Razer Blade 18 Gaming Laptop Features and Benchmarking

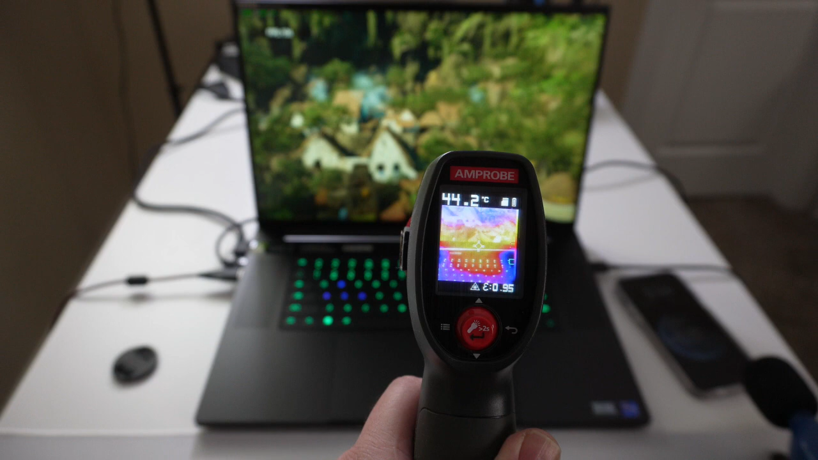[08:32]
On screen: spot 44.2°C
Whoa. Around 42 Celsius. Uh, right below this, uh, right between the screen and the keyboard there where the fans are. Over the GPU and CPU, we're looking at around the same, 41, 40, 41 Celsius. Once again, over at the WASD, 35, 34 Celsius. Palm rests. Way cooler. 27, 26 Celsius. So, pretty good there. Yeah. And then the trackpad. Which, you probably won't care about if you're gaming.